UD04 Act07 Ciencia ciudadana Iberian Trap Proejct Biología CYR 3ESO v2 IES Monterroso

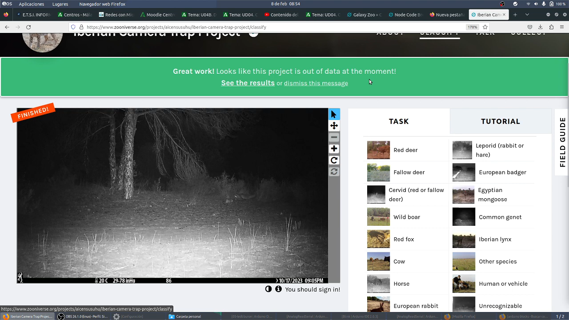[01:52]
¿Aquí no veis ningún animal? Pues yo creo que sí.
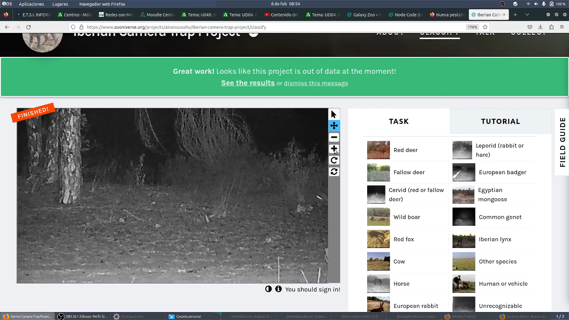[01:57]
Mira, mira, mira. ¿Eso qué es? Ahora, aquí están todos los animales. Lo voy a poner en español. Miráis ciervo, gamo, jabalí, zorro. ¿Creéis que es un ciervo? Yo no. Si no lo reconoce, le pone a irreconocible. Y a mí lo que más me gusta de este proyecto es que pone animales, humanos o vehículos. Nosotros somos animales.
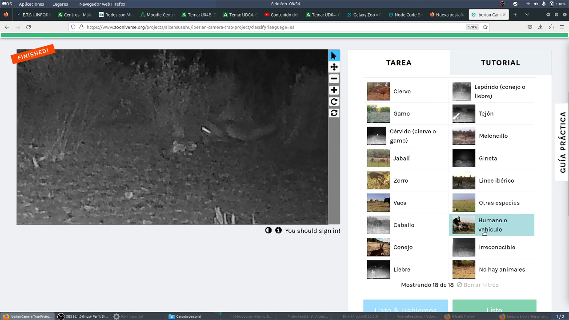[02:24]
Yo voy a poner irreconocible. Y ya está.
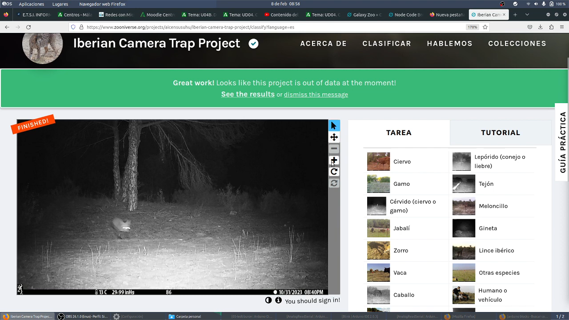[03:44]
No, es un zorrito, creo. Yo creo que es un zorrito. En la sierra aquí, linces no hay, pero zorrito. Una vez subí a ver las estrellas y apareció un zorrito y le dimos de comer.
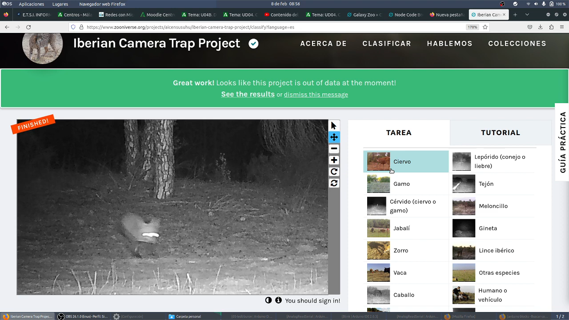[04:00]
Ovejas son. Eso era un chiste también. Venga, lo mismo, y me mandé una captura. ¿Cuántos?